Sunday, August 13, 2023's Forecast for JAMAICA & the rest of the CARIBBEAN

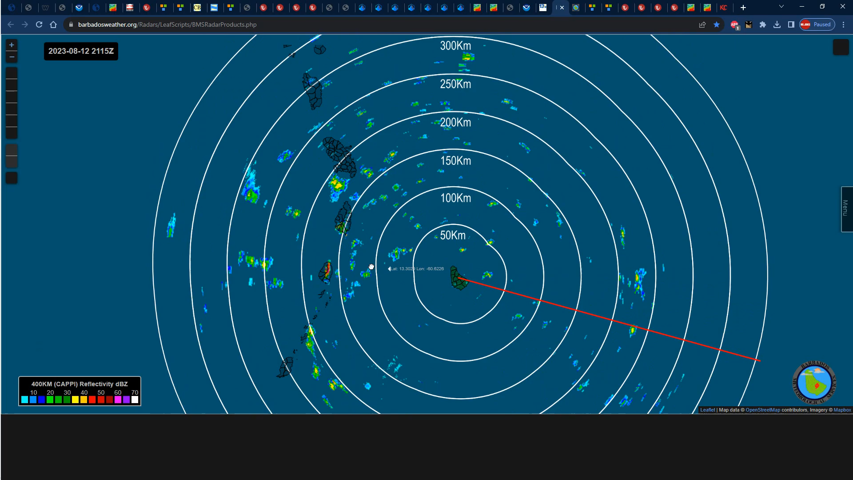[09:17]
Martinique. St lucia. St vincent of the grenadines. Grenada.
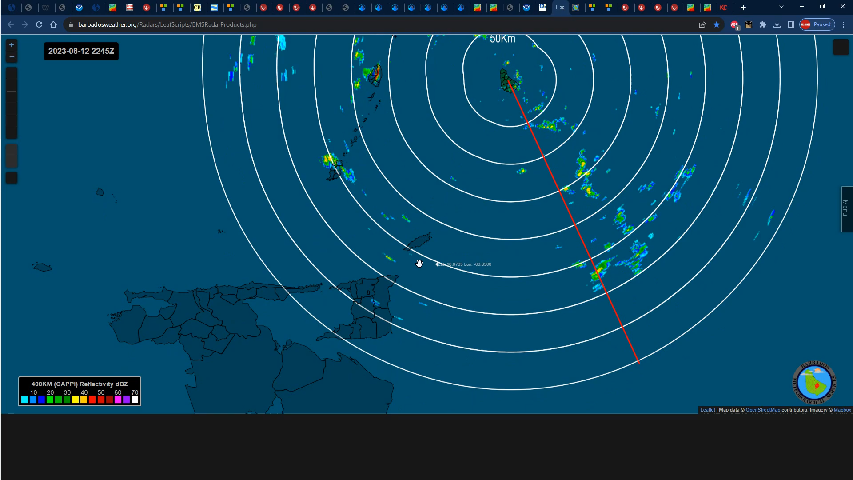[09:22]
We can see some passing one or two shores. Intersections of trinidad and tobago.